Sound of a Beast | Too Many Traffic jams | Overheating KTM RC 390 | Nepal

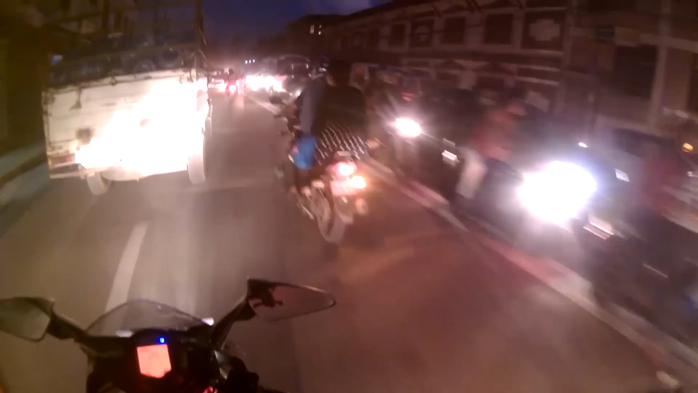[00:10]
everyone. Hope you guys are fine. And yeah, I'm about to go for an evening ride till Tinkune.
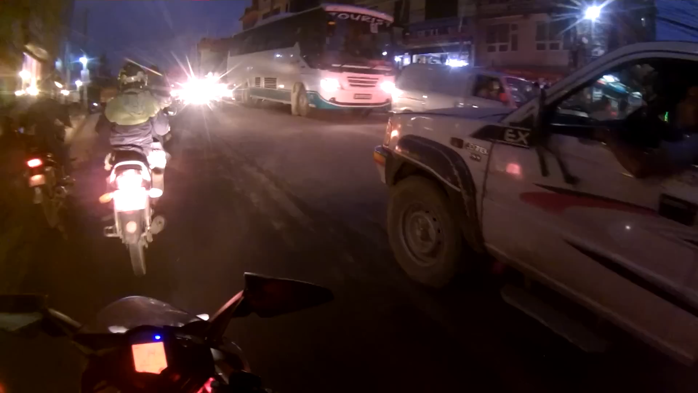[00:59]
I'm going to already done it. Stuck in another traffic jam.
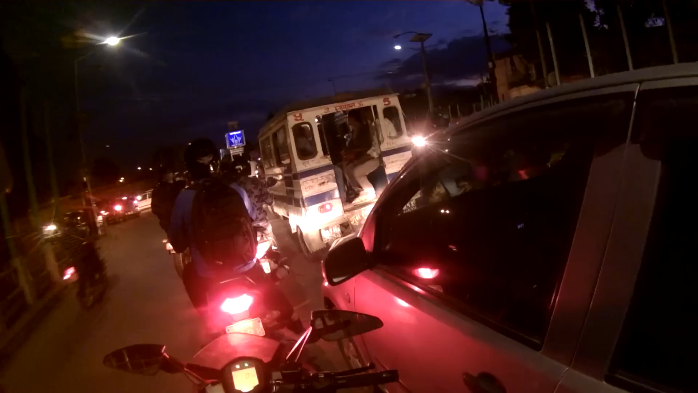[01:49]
It's already been like 10 minutes and they are still not letting us go. Balla. Look at that micro. That micro is like.
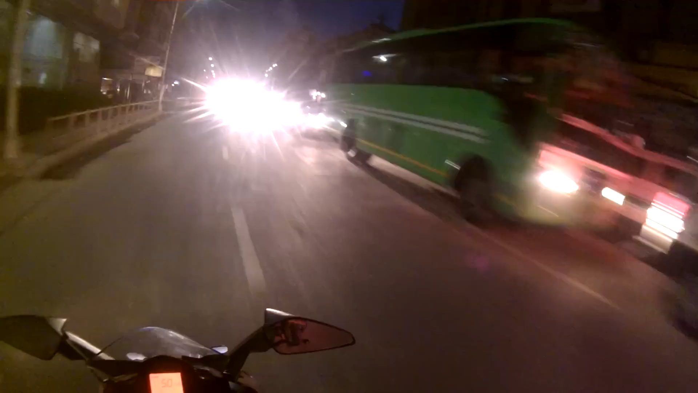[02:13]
They might get through a bridge, sir.
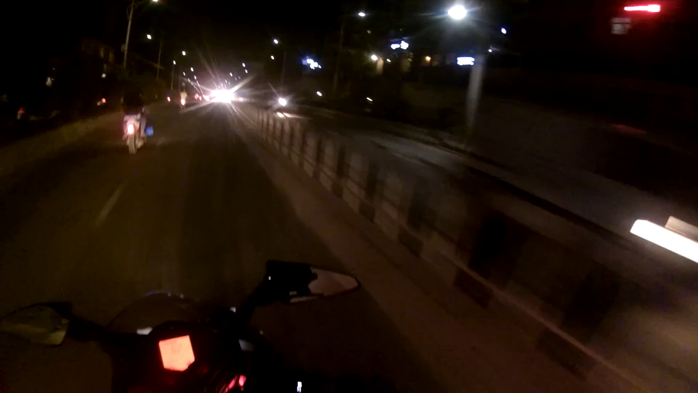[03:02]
People crossing, I can see that. The only single person was there. I smell tire burning, man. Yeah,
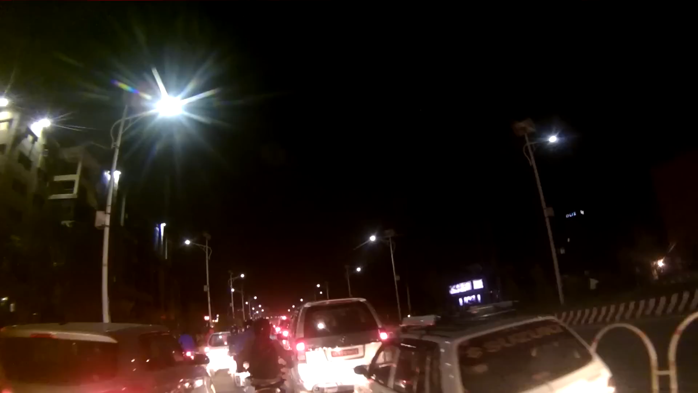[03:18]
another huge ass traffic jam. Should have went from the other side.
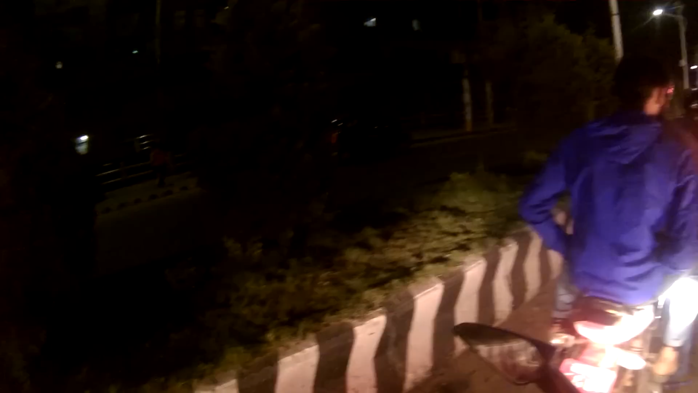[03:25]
Should have went from that side.
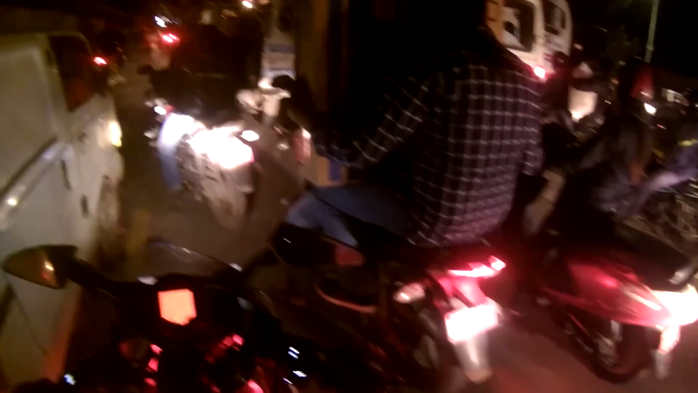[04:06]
My legs are burning and my bike is one step away from overheating. What the f-
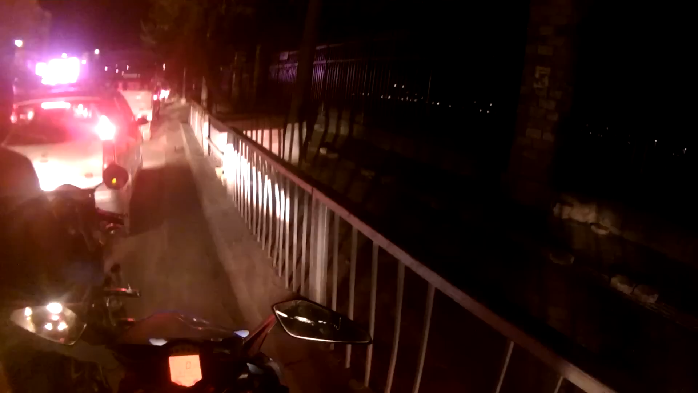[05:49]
Cool lights, bro. This is Pimtir's ride. Come on, man. Look, bike overheated again. And there is another huge ass traffic jam. My bike is overheating still.